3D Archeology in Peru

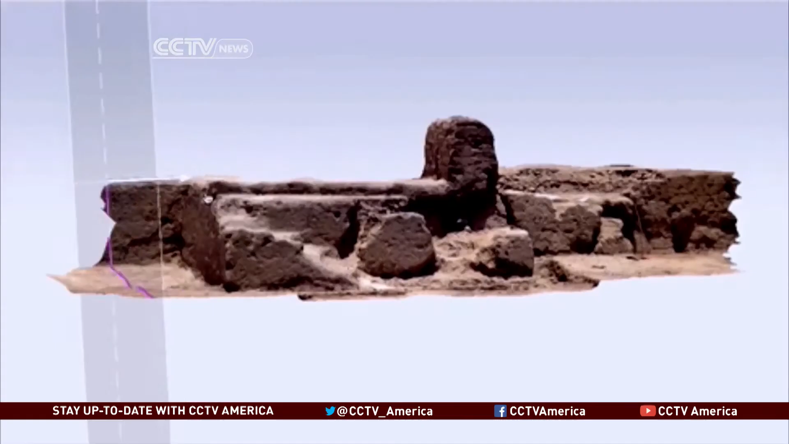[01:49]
Combined with GPS readings, the data, known as cloud points, is used to map a three-dimensional model.